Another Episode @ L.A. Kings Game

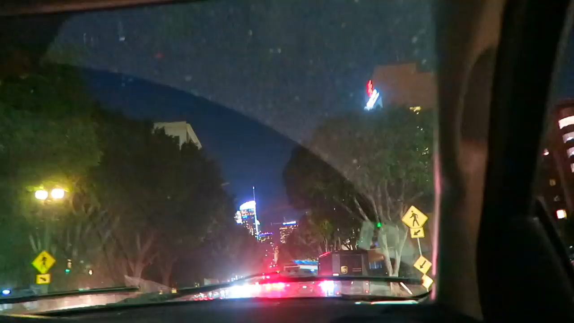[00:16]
Your windshield is kind of dirty there, Charles. Oh, it's hard.